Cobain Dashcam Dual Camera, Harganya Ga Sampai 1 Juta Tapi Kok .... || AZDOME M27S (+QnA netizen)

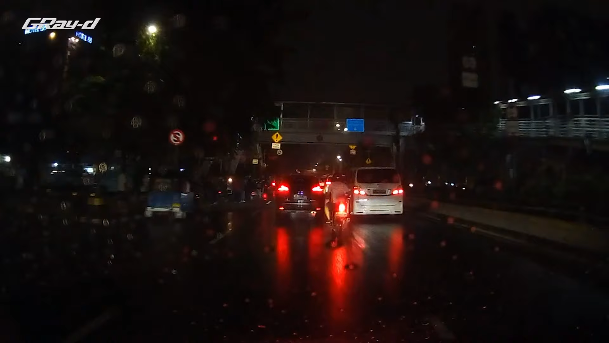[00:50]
Dashcam ini secara umum fungsinya adalah merekam kejadian sekitar mobil sama seperti CCTV.
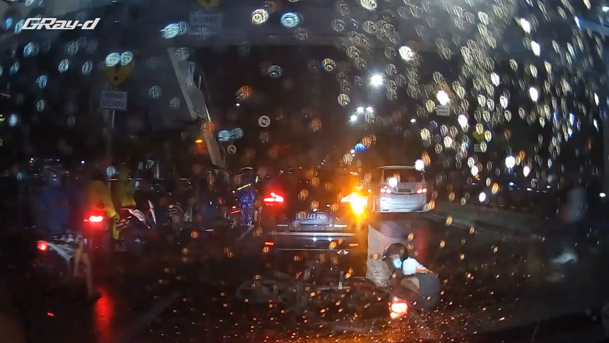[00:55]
Tapi selain bisa dijadikan barang bukti ketika ada insiden, hasil rekaman dashcam juga bisa mempermudah klaim asuransi.
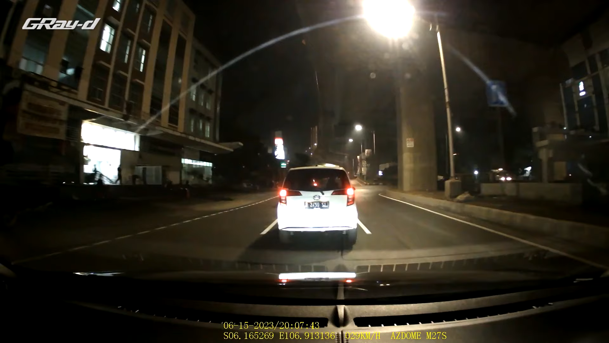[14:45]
belakangnya karena ditempatkan di dalam kaca belakang dan posisinya agak tinggi jadi gak masalah kalau ditembak lampu mobil dari belakang tapi lagi-lagi gara-gara kaca film gue yang di bagian
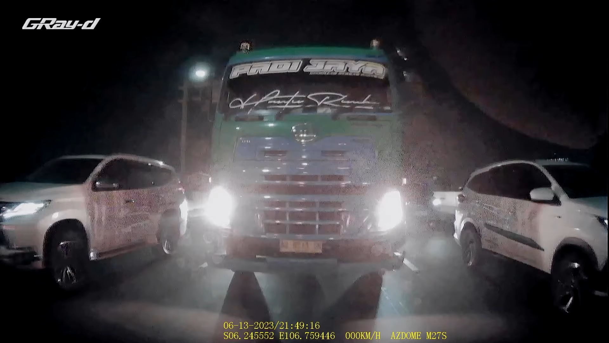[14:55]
belakang itu gelap ya jadi hasil rekamannya gak seterang yang kamera depan
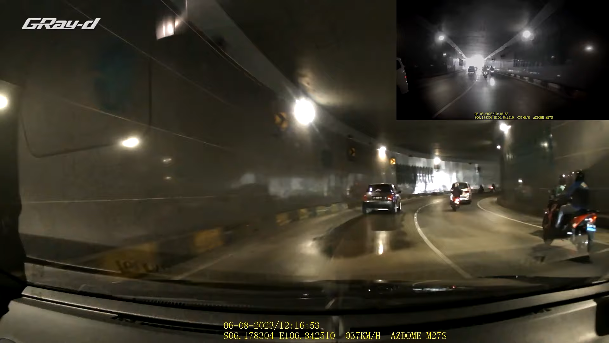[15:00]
jadi begitu mobil kita nyalakan dashcam langsung otomatis
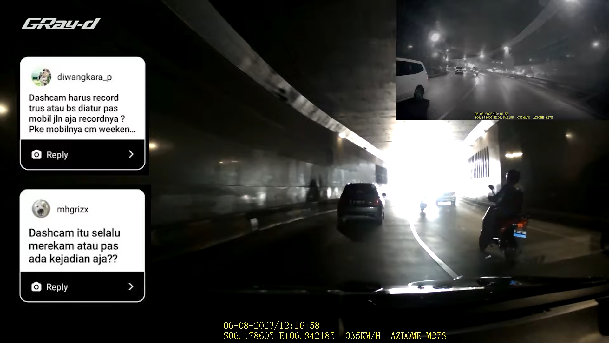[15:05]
ngerekam sampai nanti mesin mobilnya kita matikan lagi tapi ada pilihan untuk mode 24 jam nah kalau mode ini kita aktifkan meskipun mesinnya mati dashcam bisa tetap merekam
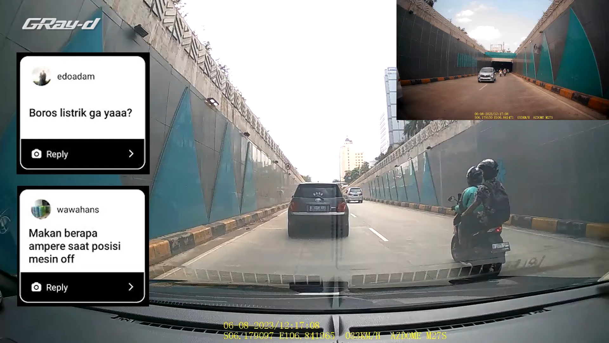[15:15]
kalau kita pake mode 24 jam dan kondisi mobil mati itu nyedot kecil sekitar 2-3 watt jadi buat
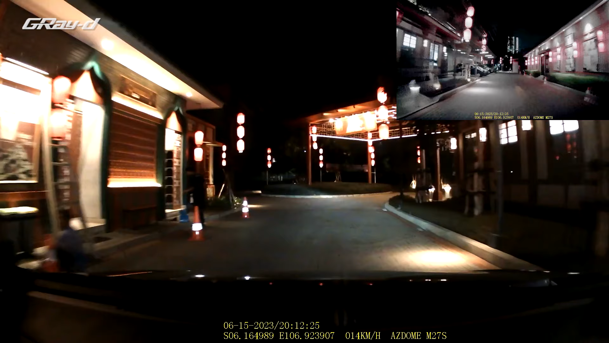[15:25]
ditinggal beberapa hari masih aman tergantung kondisi aki juga ya nah tapi kalau buat ditinggal berminggu-minggu atau mobilnya jarang dipake dan parkirnya juga di dalam rumah mode 24 jamnya baiknya sih gak usah diaktifkan
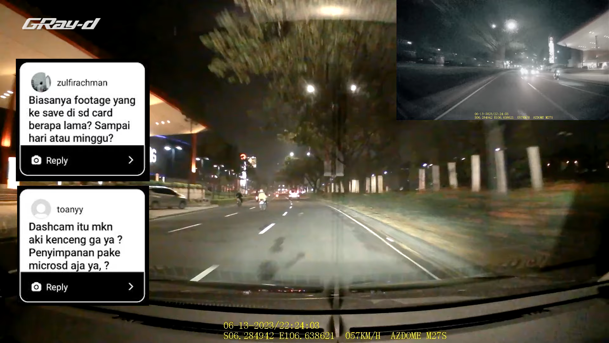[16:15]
untuk ASDOM M27S ini cuma bisa pake microSD ya gak ada storage internalnya tapi SD cardnya ini support sampai 128GB untuk durasi rekamnya kurang
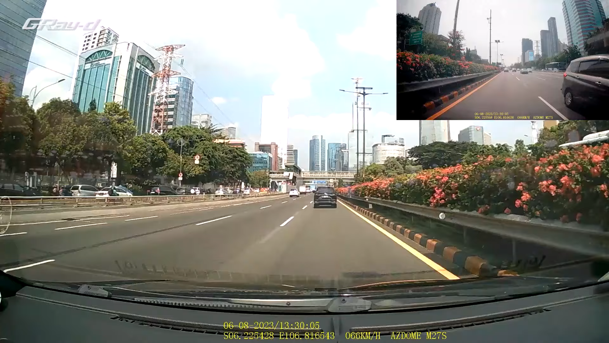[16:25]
lebih kayak gini nih resolusi Full HD 1080p dengan memori 64GB kalau pake 1 kamera bisa 12 jam kalau 2 kamera atau depan belakang itu bisa 5-6 jam kalau pake memori 128GB ya tinggal di-double aja deh durasinya nah
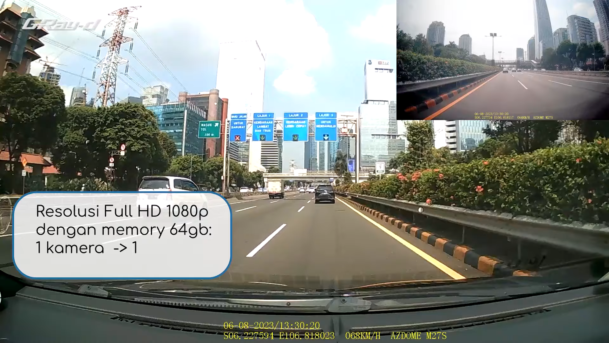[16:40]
kalau memorinya penuh tenang aja soalnya dia bisa loop recording jadi hasil rekaman yang paling lama
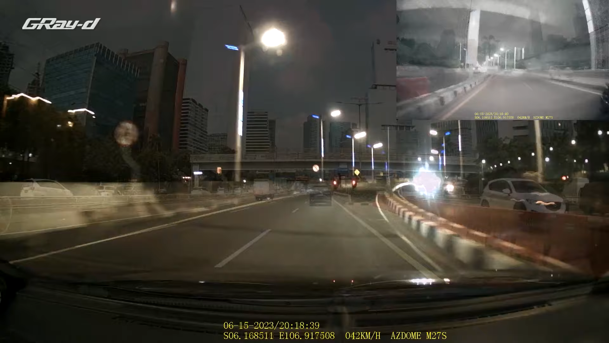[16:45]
akan ditimpa dengan rekaman yang paling baru nah jadi kalau misalkan ada insiden yang terekam dashcam baiknya kita sesegera mungkin memindahkan data tersebut supaya tidak hilang tertimpa dengan rekaman yang baru lagi
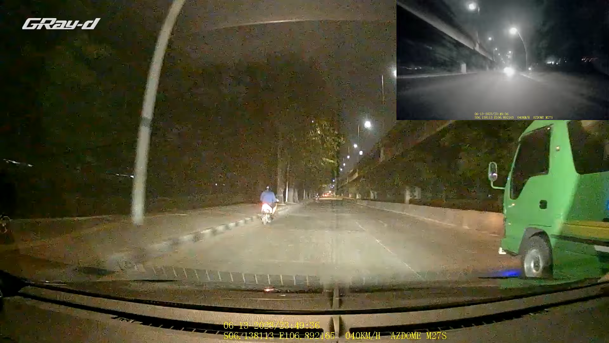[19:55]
cuman itu sih HP juga gak ada fitur loop recording jadi kalau memorinya penuh kamera berhenti merekam dan kita perlu hapus datanya secara manual jadinya gak praktis ya oke temen-temen jadi
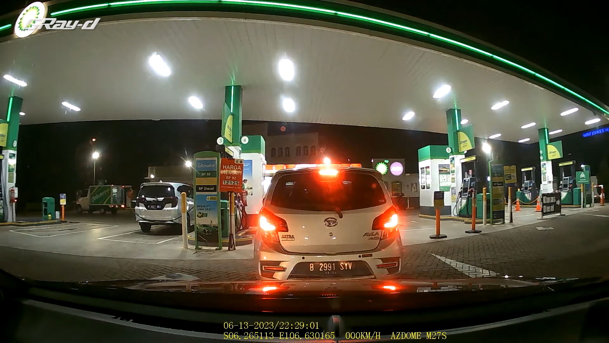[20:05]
demikian sesi tanya-jawabnya ya mohon maaf untuk pertanyaan lain yang belum sempet gue jawab di video ini jadi kesimpulannya untuk dashcam ASDOM M27S ini adalah dashcam